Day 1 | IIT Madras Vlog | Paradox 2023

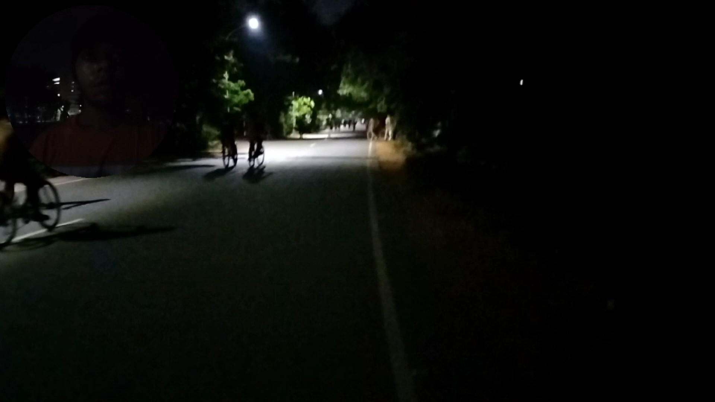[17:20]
रात हो गई है तो बार बार फोकस हट जा रहा है, कैमरे में ब्लर हो जा रहा है। वो देखो रात में कैसा दिख रहा है चांद।